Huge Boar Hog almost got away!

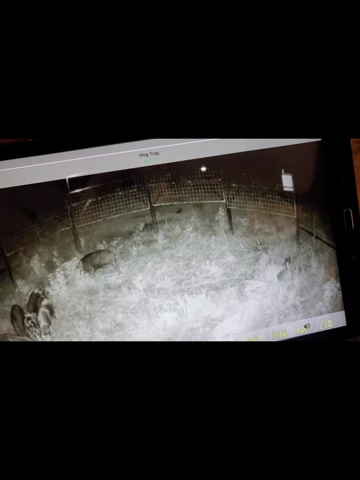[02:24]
and it just it didn't do nothing it just pulled on the cable but the cable's too long so now i got to go out there tomorrow and in the morning and fix it so now i just get to watch these pigs eat the corn up so yeah
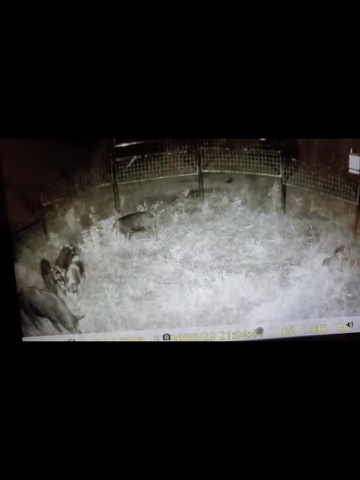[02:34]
there's all all nine of them's in there this is the whole group every one of them there's two big that big monster boar right
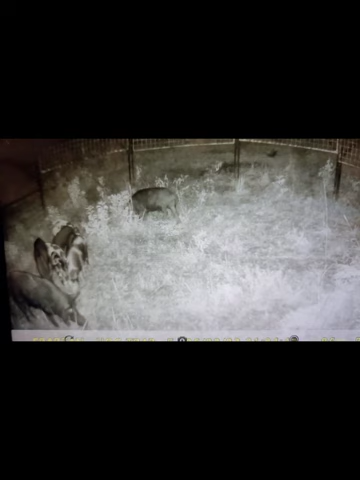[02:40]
there in the corner and then there's another boar up there towards the front and there's two three sows and the rest of the schultz so it's nine pigs of this group that would have made 14 plus nine that would have been um yeah 22 23 pigs for today but yeah i mean it is what it is so now i just gotta like wait till the morning to go out there and fix the box i think i gotta
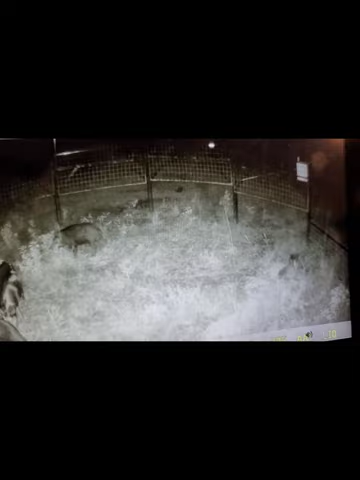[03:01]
put lock washers behind it so that it'll hold it'll stay up but yeah this is what i go through right here you know it ain't all everything don't always work out perfect so it is what it is
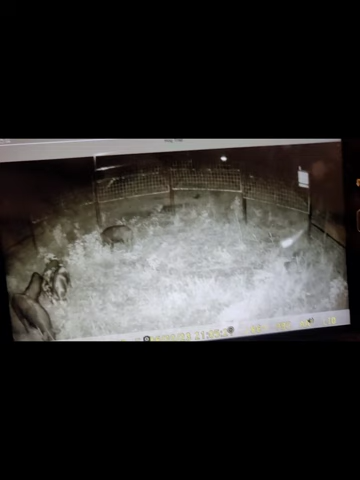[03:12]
so this is a long story so uh i'll try to make it short i was at the house earlier i trapped those eight pigs right there in the trap okay so
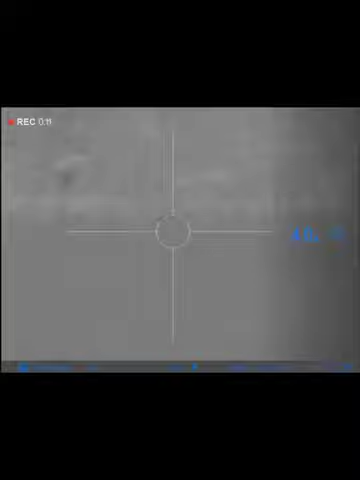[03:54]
and that big boar right there on the ground i just shot him he would not come to the trap till late so they started acting
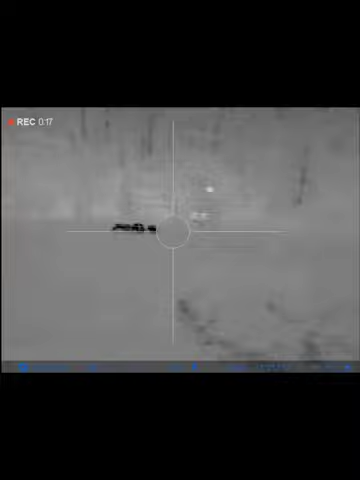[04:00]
crazy because there was a boar in there trying to get with the other sow and they
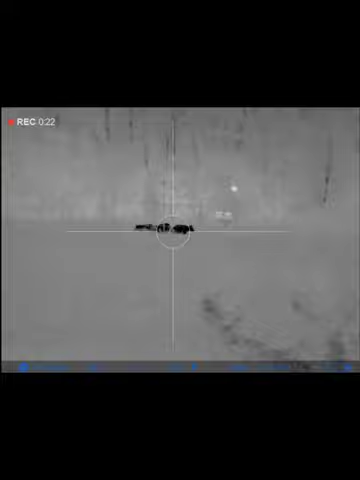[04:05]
basically i had to drop it because i was worried that the sows were going to get spooked if they hit the side of the panels or
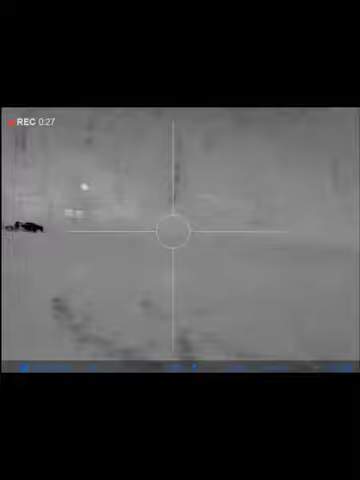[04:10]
whatever so they so sure enough 25 30 minutes later that big boar
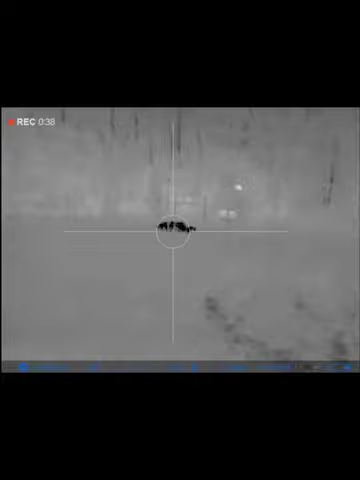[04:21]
said you know what i'm gonna go out there and walk down there and shoot him so i just parked 500 yards up the road walked down
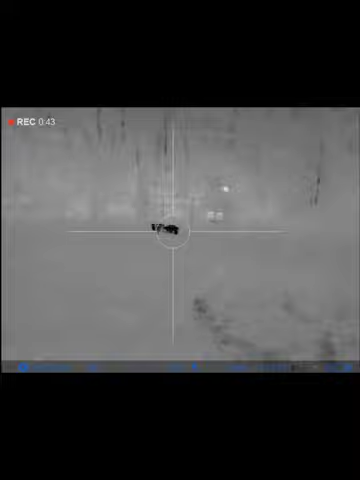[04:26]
here in the dark because i left my flashlight and he was laying down right there he was laying
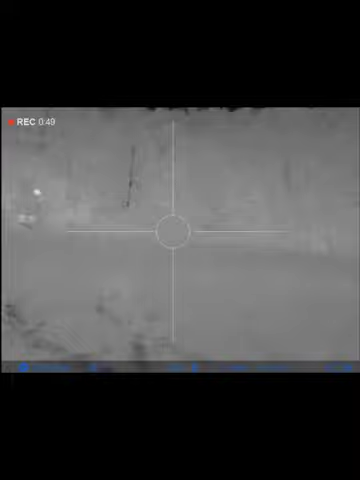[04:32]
down and then for some reason maybe he smelled me or whatever he got up and he i was here for about 15 10 minutes 15 minutes watching him he got up started
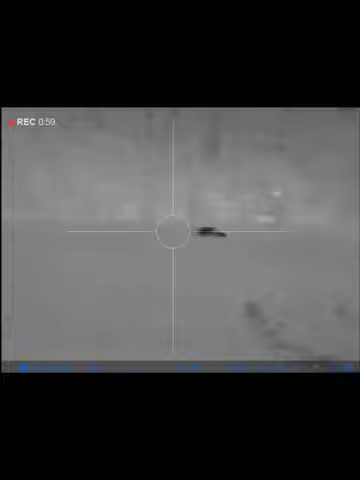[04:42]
walking this way and then i he was walking and i shot him right there he's laying on the ground right there you can barely see and see a little bit of him but yeah he's dead so that's all nine pigs for this spot and uh we'll be moving on to the next one